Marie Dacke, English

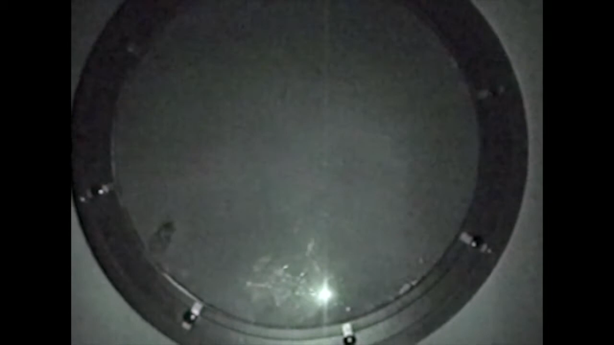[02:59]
We were five people, but only I could see what was happening because I was holding an infrared camera.